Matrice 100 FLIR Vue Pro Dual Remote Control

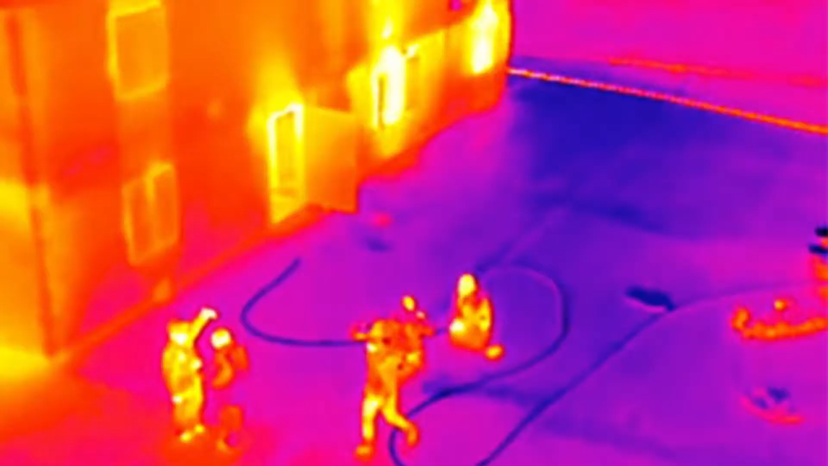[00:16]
For one, the FLIR video is integrated with the DJI Go app.
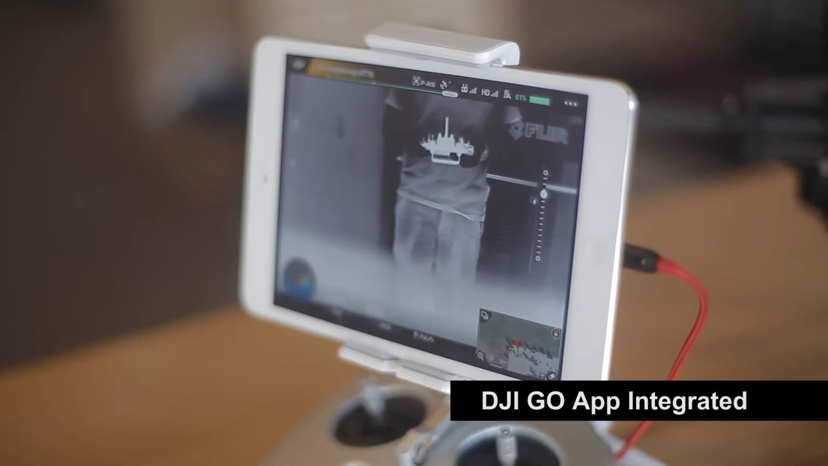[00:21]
This will allow for longer range and greater convenience.
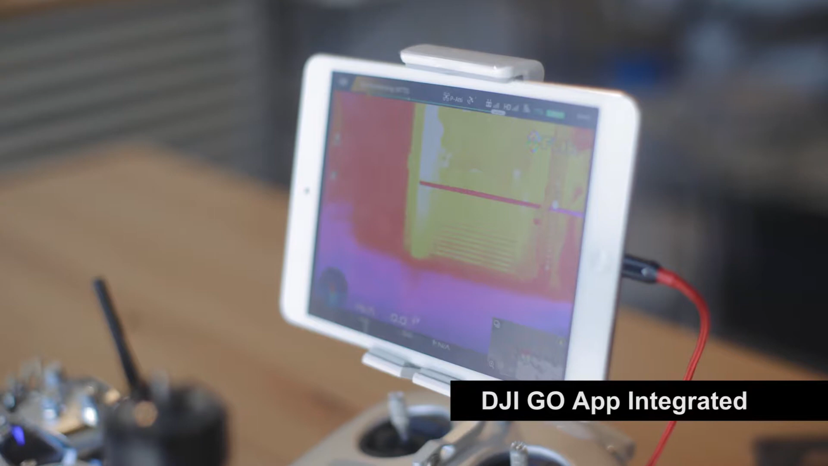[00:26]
The FLIR camera is controlled via a second controller.
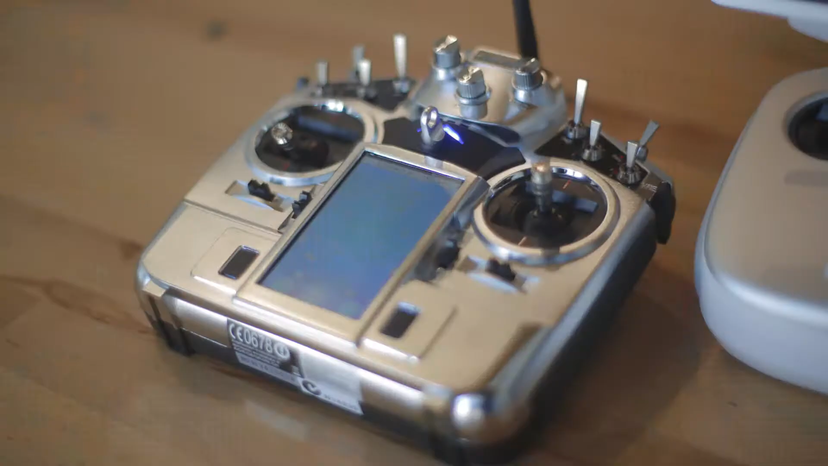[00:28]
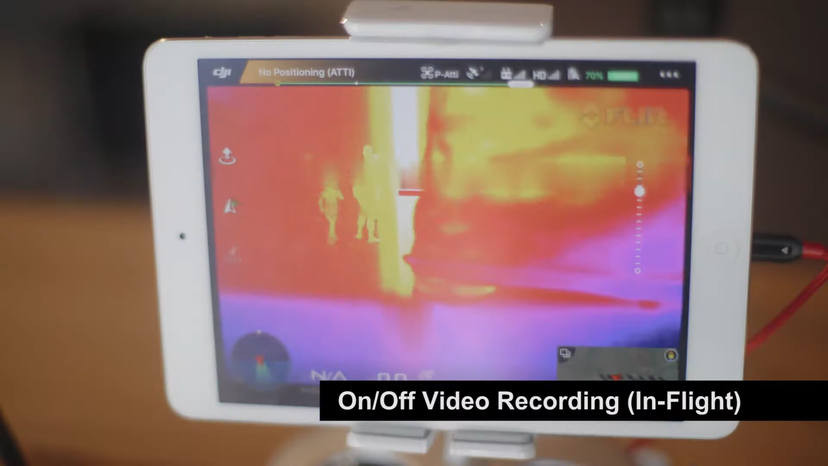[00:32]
This allows for turning on and off the video or activating the shutter.